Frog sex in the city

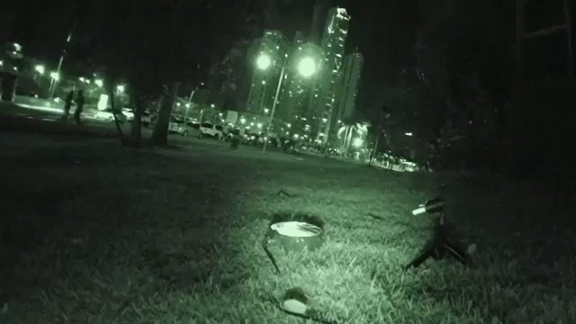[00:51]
In our first experiment, we played recordings of male tungara frog calls in 22 urban and forest locations and noted the number of approaching females,
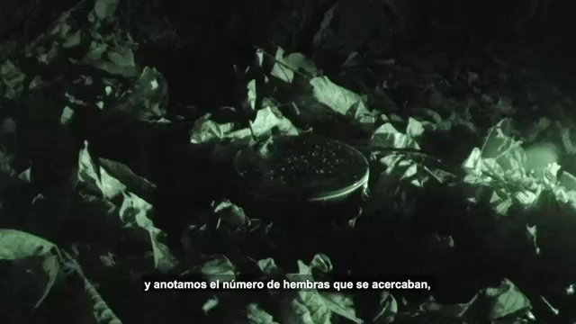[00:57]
predators and parasites using remote infrared sensitive cameras.
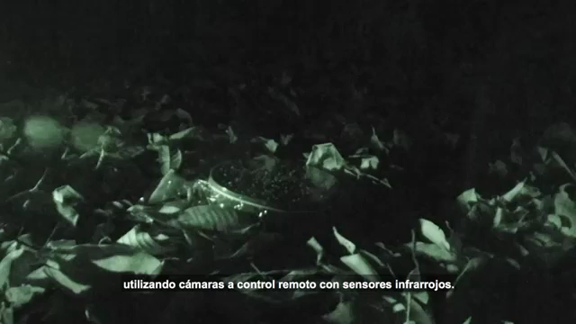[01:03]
In the city, fewer females responded per calling male, suggesting that city males need to work harder to get a mate.
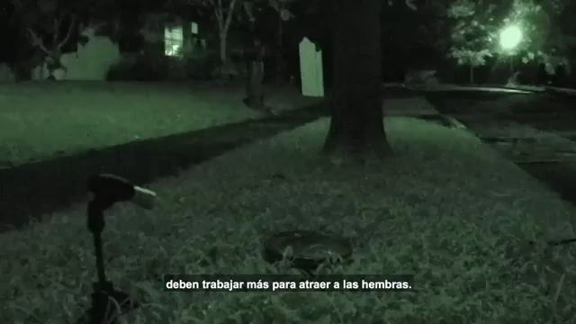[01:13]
Also, our recorded frog calls did not attract any bats and only a few flies, suggesting that predators are less of a threat in the city. Have urban male frogs adjusted their calls as a result? In our second experiment, we recorded up to 100 calling males at the same sites and discovered that urban males call at higher rates,
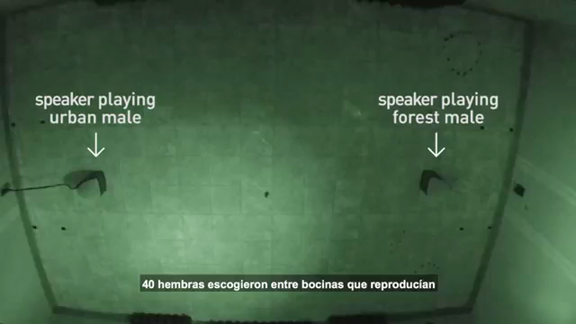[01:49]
Three of four females preferred the urban male calls.